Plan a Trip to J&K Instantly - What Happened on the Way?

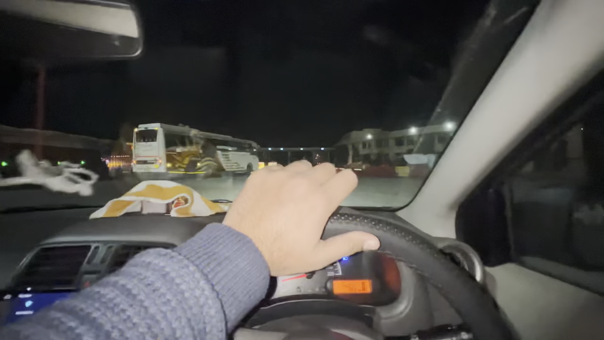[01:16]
क्योंकि मदल करोना के टाइम पर यहां पर चेकिंग होती थी अब नी होती अब यह लखनपूर के टोल से नी जाएंगे वह यह आपको एक नया रास्ता दिहां दे हैं लखनपूर का टोल अगर
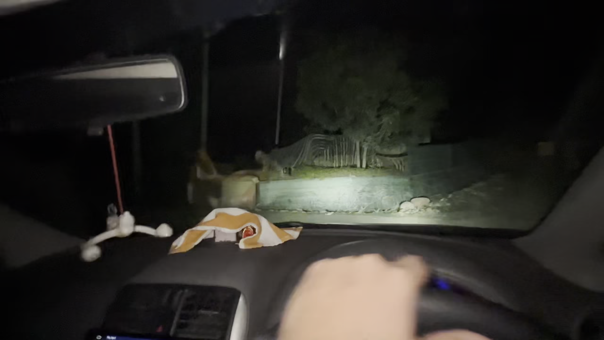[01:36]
कि जब आप आओगे एख चैहता प्रिंड के नीचे से यदर को रास्ता जाता है
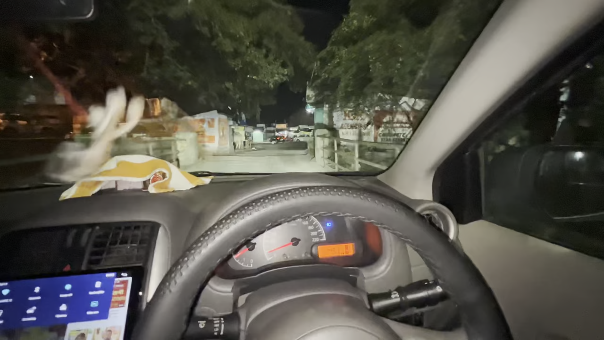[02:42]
बाकि आपकी मर्ची जैसे है अफ्यान ये सामने से रास्ता निकल गया मतलब इस सिदा सामने वहां पर लटू वगारा मिलते हैं यह देखो यह सामने वोशुरूम ना उदर से रास्ता निकलता है हम पीछे वाली साईडी गाड़ी को भोक लेते हैं
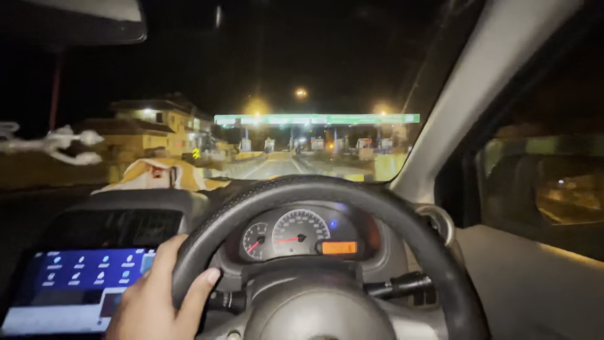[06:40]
जम्मू से हम निकल गए थे अभी हम बान टोल प्लाजा पर यह
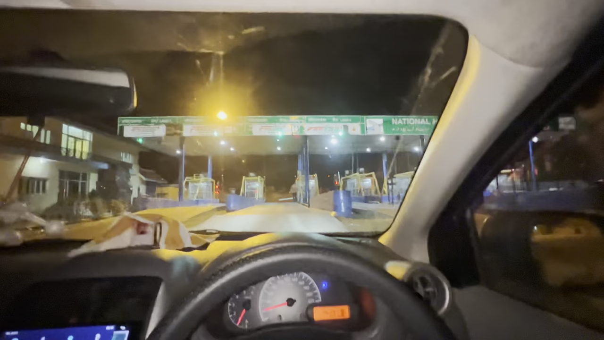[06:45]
कट्रे का टोल प्लाजा इसके बाद सीधा कट्रे का मोड आ जाता है यह
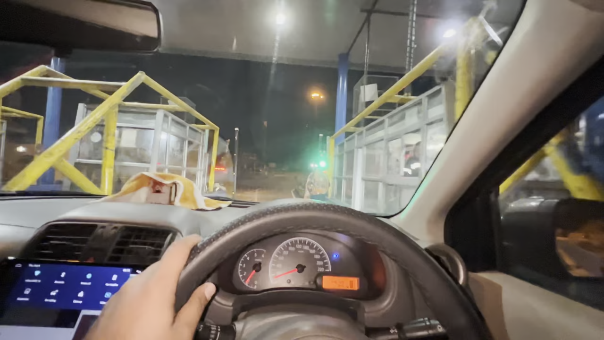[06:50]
दूर से उठा लेते हैं इधर के बैरियर
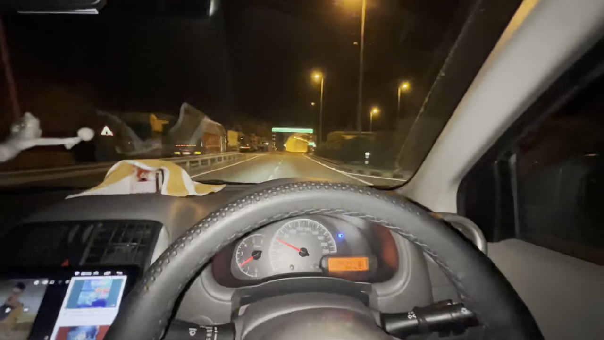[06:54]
और यहां से हम पहली टरनल क्रोस करने लगे हैं � जो कट्रे की पहली टरनल आती है